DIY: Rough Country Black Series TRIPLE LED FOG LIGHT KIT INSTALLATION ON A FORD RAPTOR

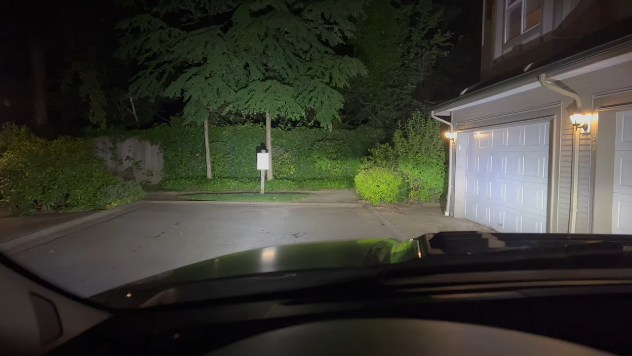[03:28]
I got them for the visual appearance but yeah they're pretty bright. How's it going?